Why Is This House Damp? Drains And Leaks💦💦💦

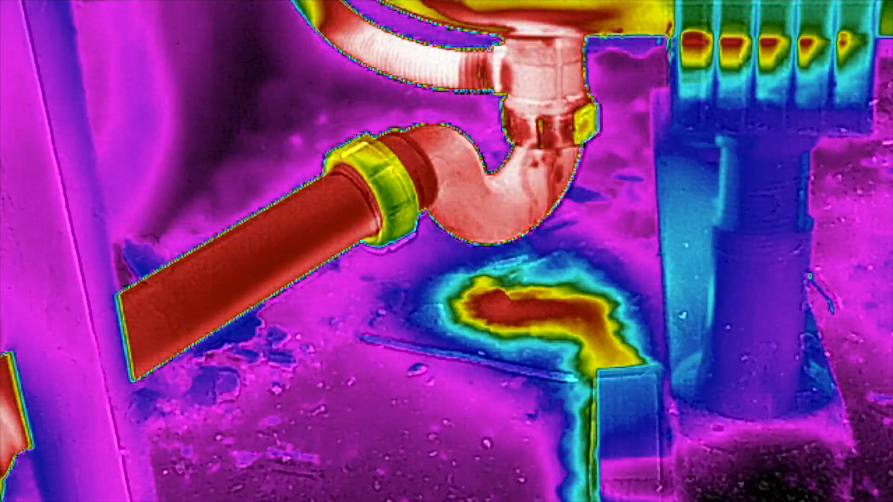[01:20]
so I've used the thermal imaging camera to visually demonstrate the actual hot water leak on the trap yep it's a leak on the trap so think about it logically every time you